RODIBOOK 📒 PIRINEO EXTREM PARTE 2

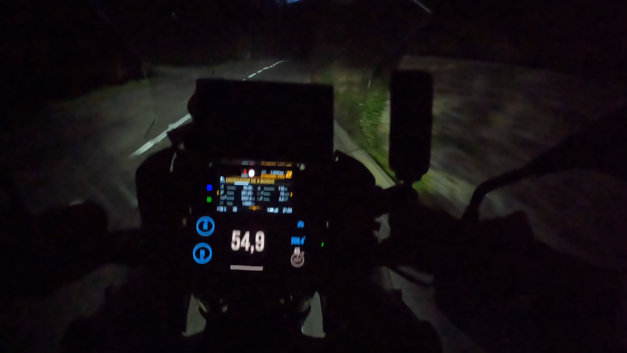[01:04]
Al final la noche ha caído y todavía no hemos llegado a nuestro destino.